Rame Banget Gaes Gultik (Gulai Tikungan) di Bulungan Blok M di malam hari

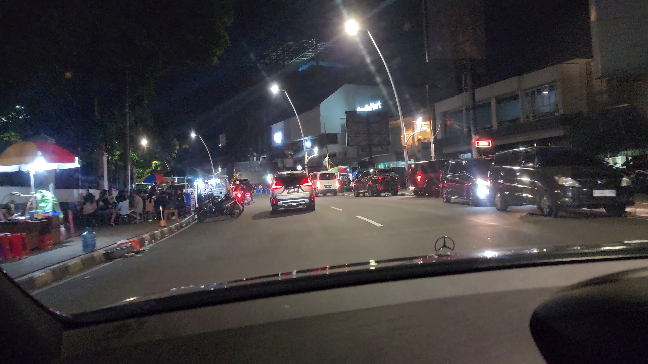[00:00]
Halo guys, kita berada di di bloknya ini gultik
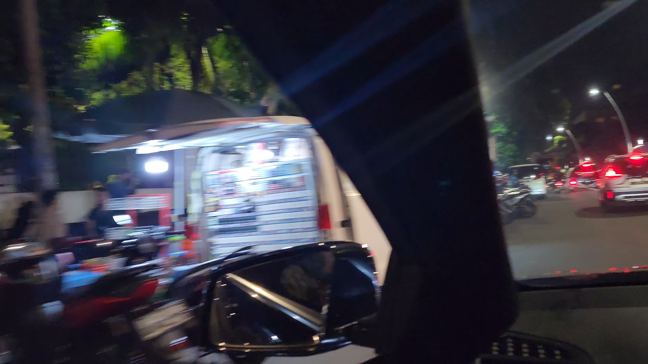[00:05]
ya anak-anak muda banyak nongkrong disini guys makan gultik nih
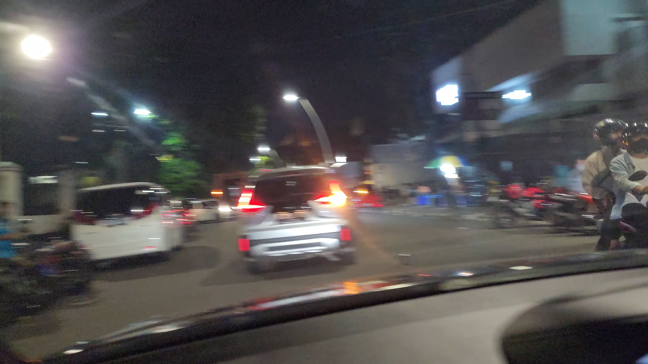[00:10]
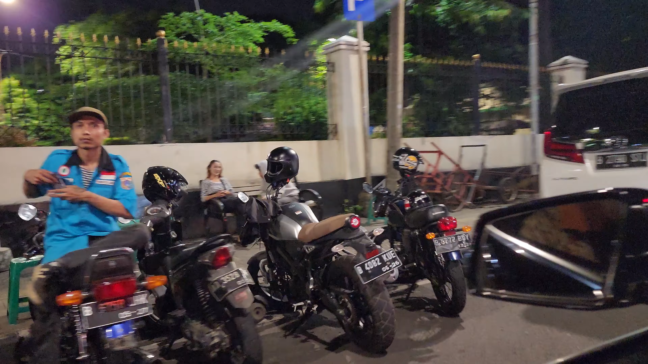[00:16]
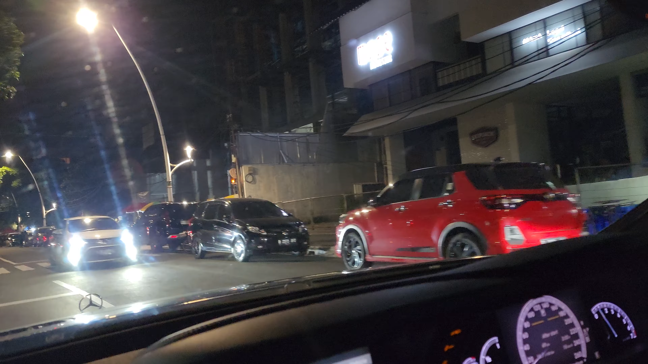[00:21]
gulai tikungan sama sate teichan ini sama bulungan ini banyak kita bikin nongkrong
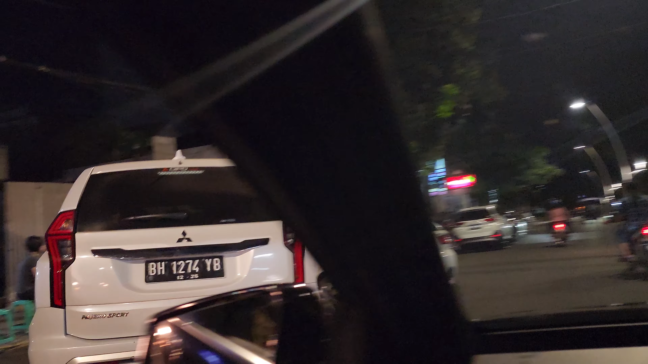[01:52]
hotel mahakam nih ini iya gred ya
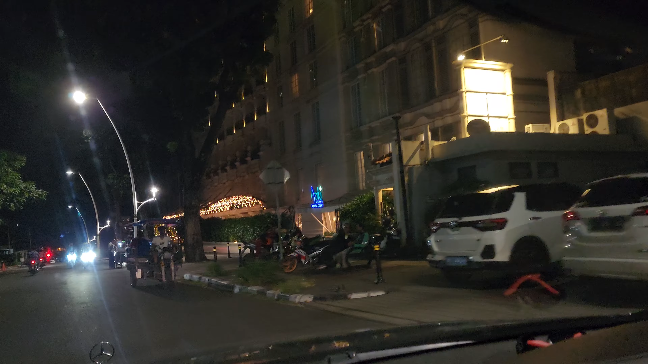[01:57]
mahakam nih terus mahakam residence ya ini
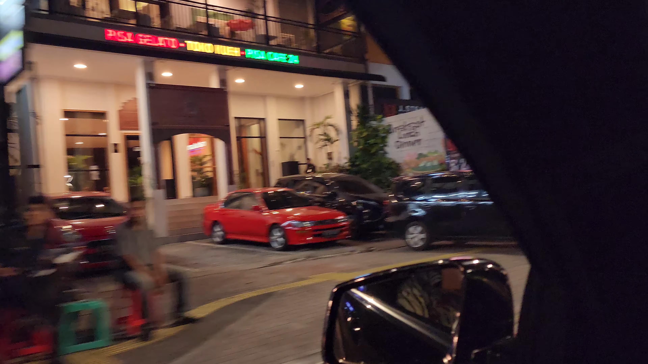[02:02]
bisa cafe disini kemudian apalagi nih nanti kita ini
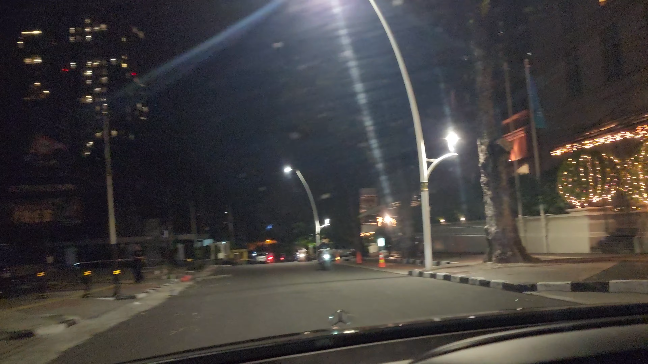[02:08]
hotel mahakam nanti kita ini kazasuki nih
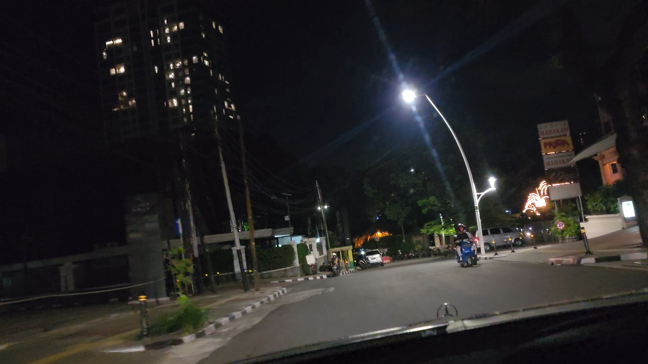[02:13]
restoran jepangnya kiri kita ya ya itu taman ayodiyah tuh terus tuh kiri kita ayo kiri iya iya oke ini melawai melawai raya nih ini BRI ya ini guardian ya ini guardian harus dati bantu nanti ini kita ke kiri ini gul tiga ya ya optik melawai kiri jalan terus kayaknya nih
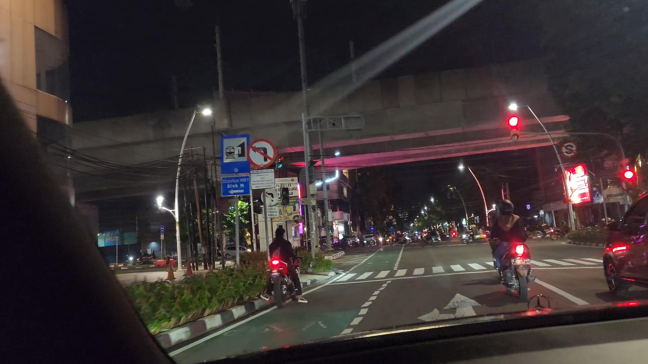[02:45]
ini blok emos kiri ya
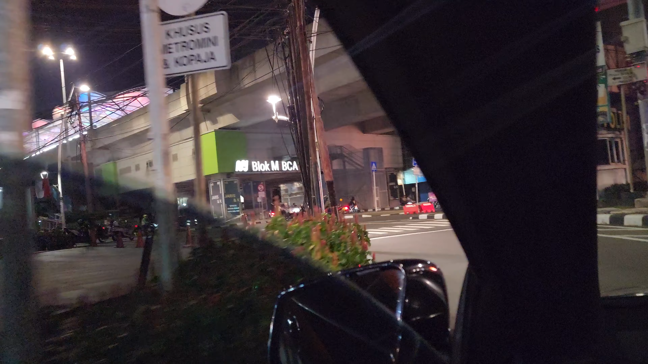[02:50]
kiri kita melewati eh blok em plaza harus
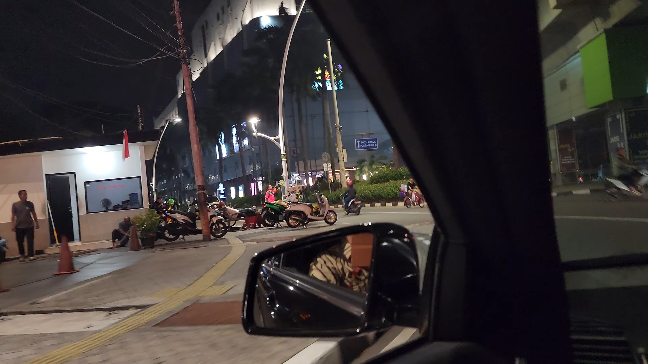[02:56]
jadi mobil ini motor tuh emaknya bisa
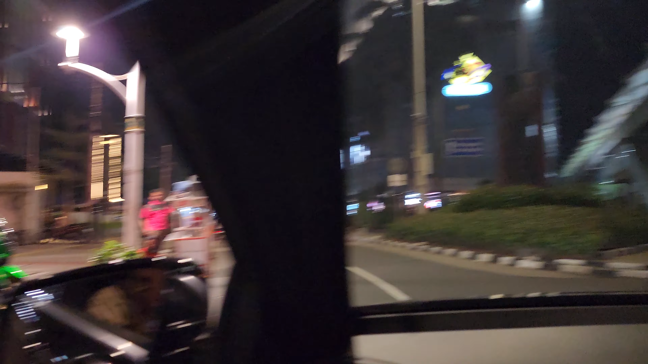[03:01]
teichani ini pelan-pelan aja pelan-pelan ini blok emos kiri ini juga kaca kaki juga oh ini ini sati teichan kacanya
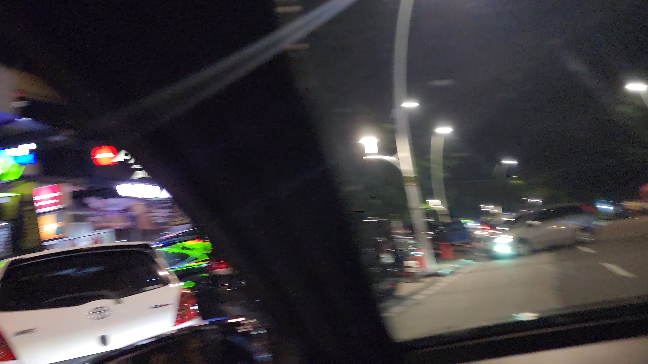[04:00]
ada ayam bulungan ya paksa bujangan
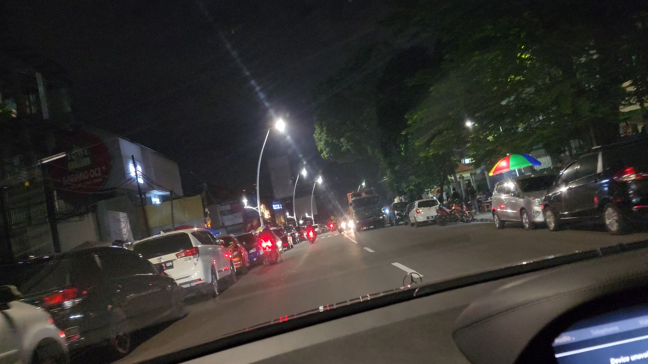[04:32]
oke bulungan ya di daerah bulungan ini sati teichan hmm parkir penuh parkiran ya